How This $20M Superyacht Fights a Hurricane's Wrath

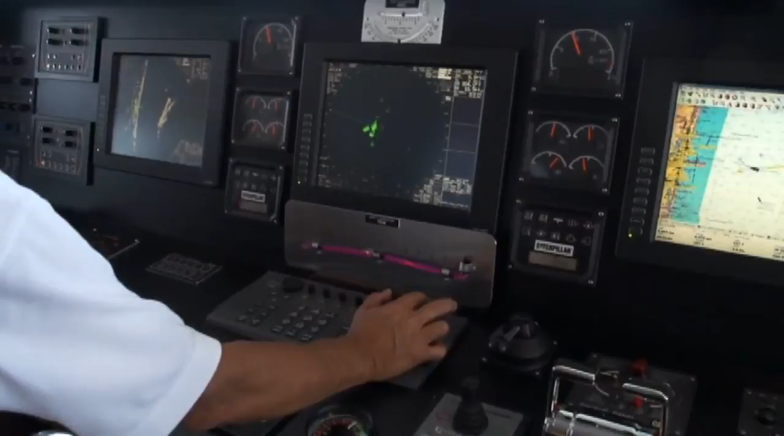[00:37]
on various different pieces of equipment here that will give us weather by satellites
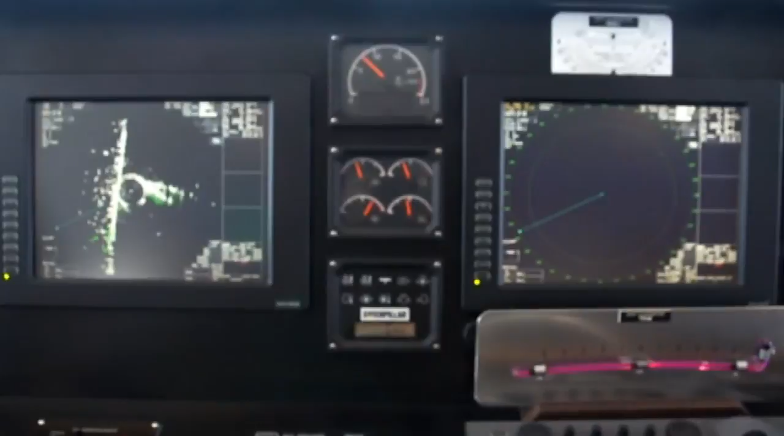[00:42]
by text messaging the s-band radar can look through the weather which is quite